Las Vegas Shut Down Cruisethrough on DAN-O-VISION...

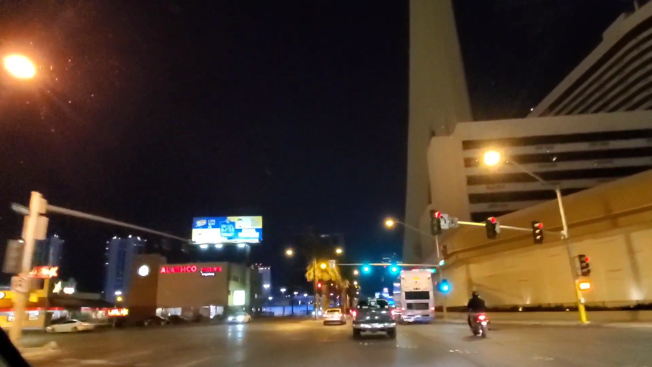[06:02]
So far I'm seeing it is pretty quiet. Downtown was desolate, I'm sure the trip isn't gonna be any better.
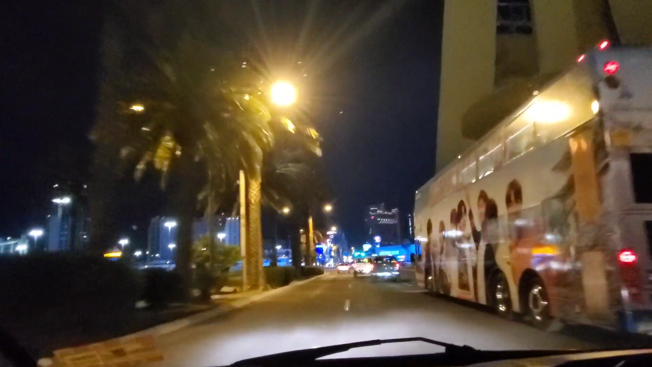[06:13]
Bus was coming over no matter what I was gonna do.
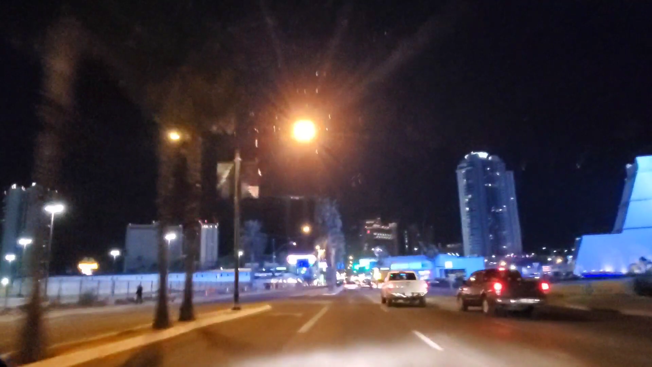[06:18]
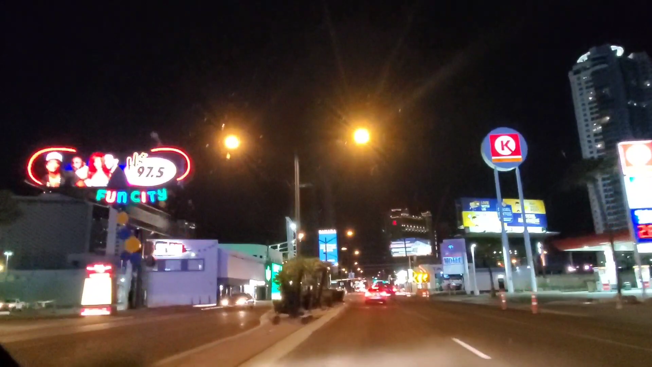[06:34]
We're only on a Saturday night like this, there'll be people lining up the sidewalks. I think we might have a detour up here. I don't know, I just got the cops over there, I thought they were closing off Las Vegas Boulevard. Got some bad boys, bad boys.